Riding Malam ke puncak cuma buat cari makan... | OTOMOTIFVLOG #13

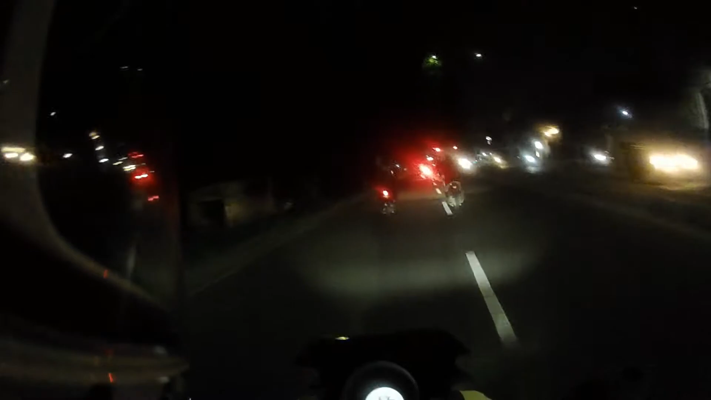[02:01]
Posisi gue lagi ada di Jalan Raya Bogor malam ini, tepatnya Jumat malam Sabtu. Udah lama banget gue gak riding malam. Suasananya ngangenin sih kalau jalan malam, karena satu gak terlalu rame dan gak panas juga. Tapi kita harus konsentrasi. Dan kenapa gue suka jalan malam, karena fokus kita tuh lebih gampang.
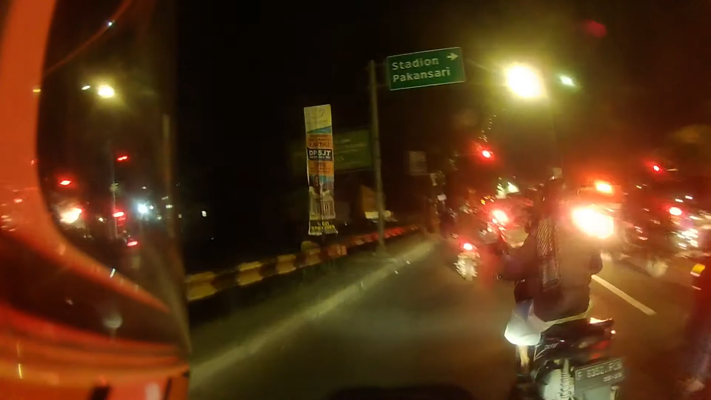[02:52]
Untuk situasi jalan malam ini tuh cukup lengang menurut gue. Ramai sih tapi lancar. Terus banyak juga yang sepertinya mau riding ke atas. Kelihatan tuh ada yang bawa keluarga, ada yang sendiri, ada yang rombongan sama teman-temannya.
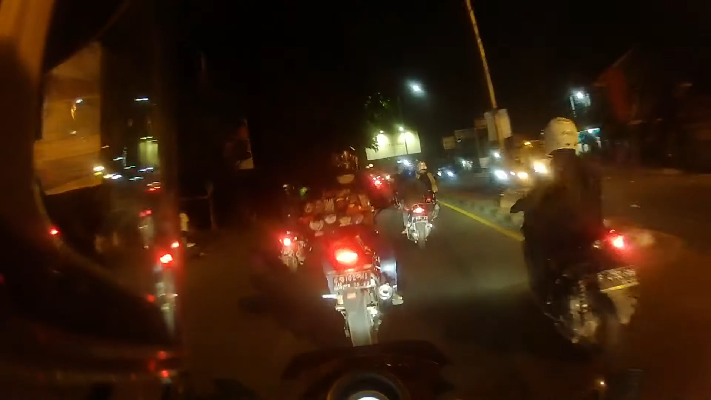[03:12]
Cuman gak terlalu banyak kalau dibandingkan malam minggu. Itu kenapa gue ambilnya malam Sabtu, karena jalannya gak terlalu ramai. Oh iya, kalau kita mau riding malam, jangan lupa pakai jaket yang tebal, pakai sarung tangan biar nggak dingin tangan kita, terus pakai celana panjang, pakai sepatu, pakai masker juga,
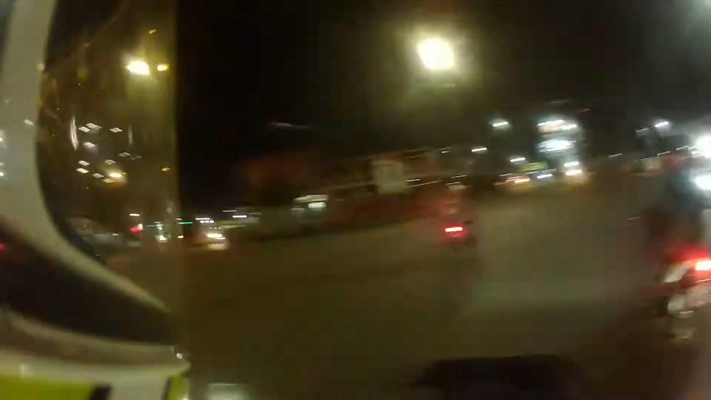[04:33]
Kita udah masuk warung jamu nih, kita ramai ternyata di daerah Bogor. Wah, banyak hal nih. ada satu yang gak pakai Harley.
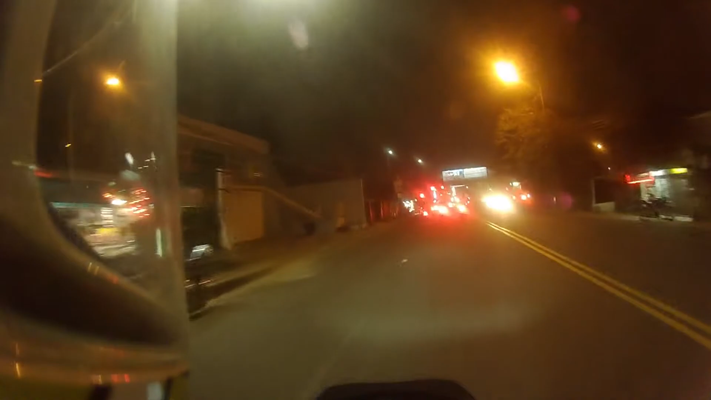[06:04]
Gitu sama rombongan Harley yang tadi nyalip kita. Sepertinya tujuan dia sama ke puncak juga rombongan. Ternyata campuran, ada Harley, ada motor biasa juga.
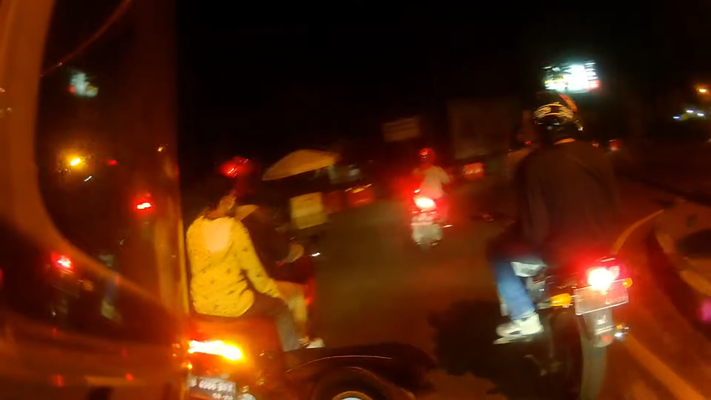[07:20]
Oke, kita sudah masuk jalur puncak nih. Tadi kameranya sengaja gue matiin karena baterai, karena gue gak punya baterai cadangan. Jadi kalau mati selesai.
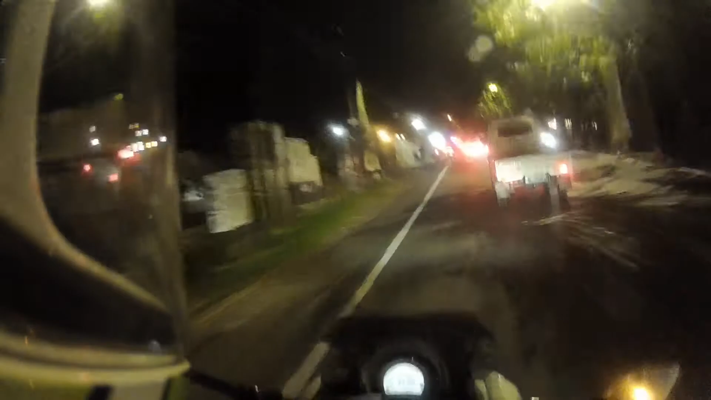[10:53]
Di tempat biasa kalau misalnya ke puncak pasti berhenti di pom bensin itu.
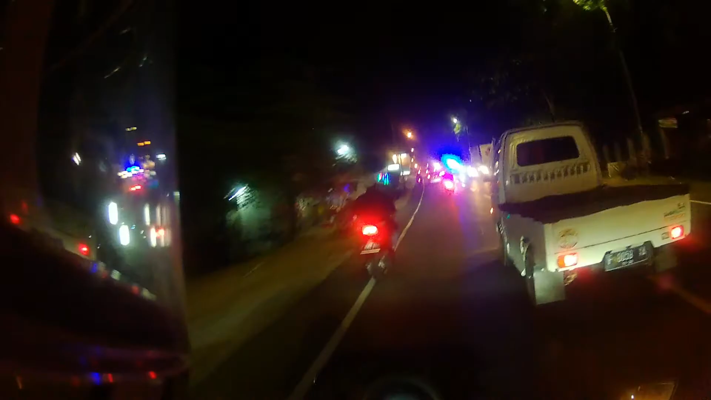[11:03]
Ini dia pom bensinnya. Ini mampir dulu.